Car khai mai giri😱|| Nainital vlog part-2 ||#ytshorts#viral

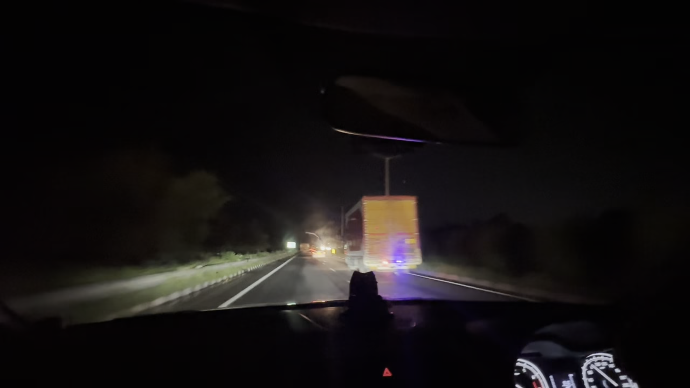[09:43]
दोस्तों हम में रात हो गई हमें ट्रैफिक मिला तब बहुत जादा पाड़ों पे और अभी हमें पीछे टूल टेक्स पे ट्रैफिक बहुत मिला था इसोज़ाशे
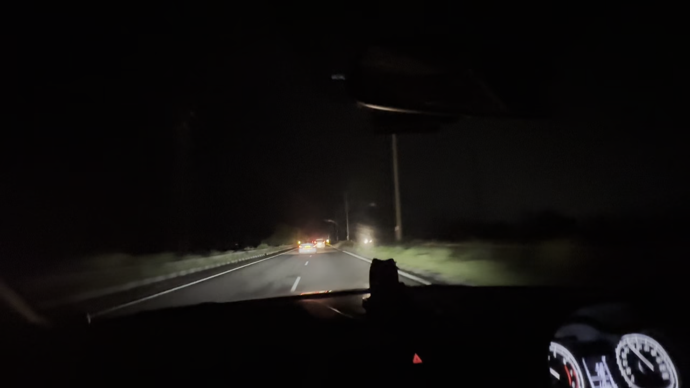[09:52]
हमें रात हो गया कितना टाइम होगा नो बज गए हैं नो बज गए अभी भी हमें सुबा निग्रेदे ग्यारा बजे के करीब अब हमें नो